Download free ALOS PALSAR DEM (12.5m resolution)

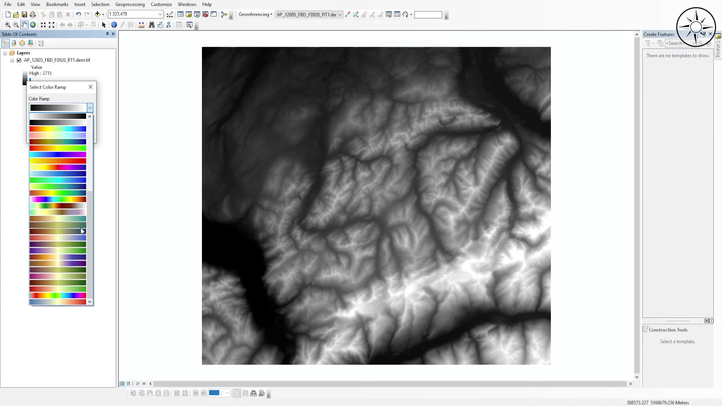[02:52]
i will take for example this one click ok and that's it now you have a digital elevation model
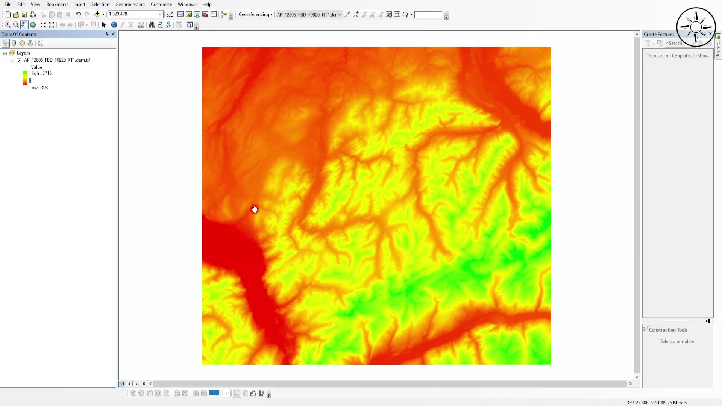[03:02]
you can use it to further gis analysis thanks a lot for watching if you like this video please give it a thumbs up and subscribe to get more tutorials